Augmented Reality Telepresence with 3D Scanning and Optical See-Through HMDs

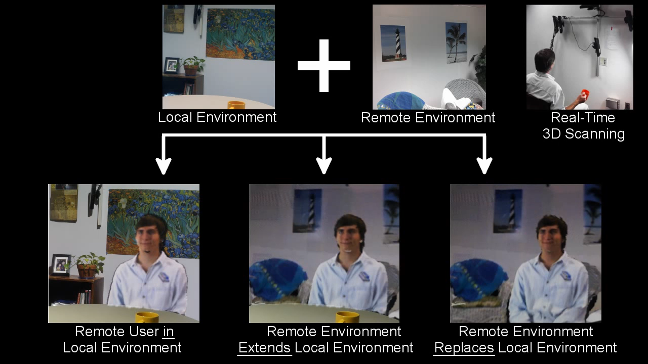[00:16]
Real-time 3D scanning of a remote scene is combined with the local environment through a tracked optical see-through head-worn display.